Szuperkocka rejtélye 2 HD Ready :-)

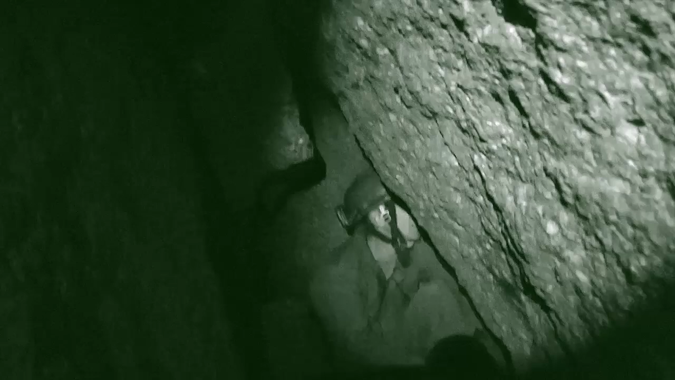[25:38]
Hát figyelj, itt van fölfelé egy, csak ez már olyan, hogy...
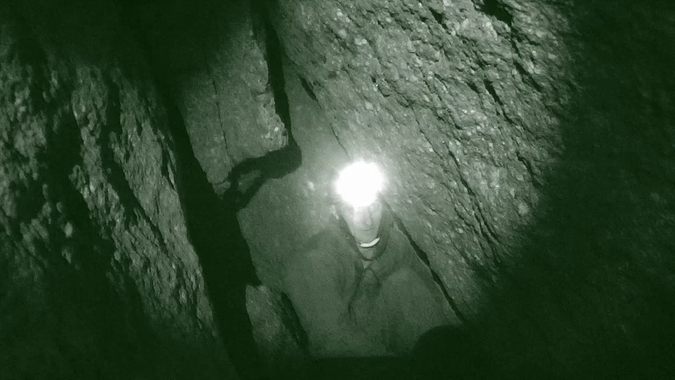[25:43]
Följössz, megbőszeted, az már olyan, hogy ma ez már nekem is. De itt ma sisaklevételtől kezdve az égvilágon mindent, ez ma az már nagyon szív.
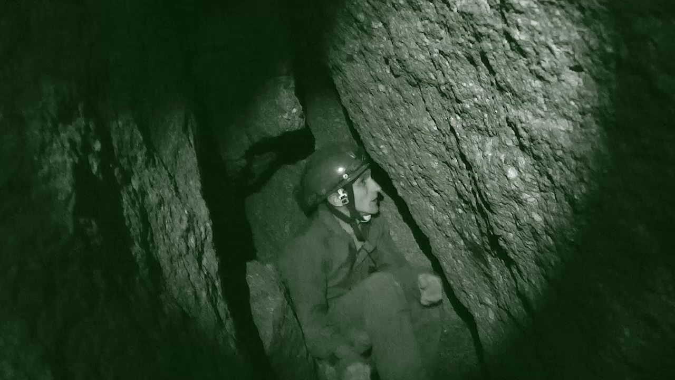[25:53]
Ez ma olyan, hogy... Ráadásul el is omlott. Megnézed? Persze. Szerencsétlen kérek ezen kupakkal a kezemben.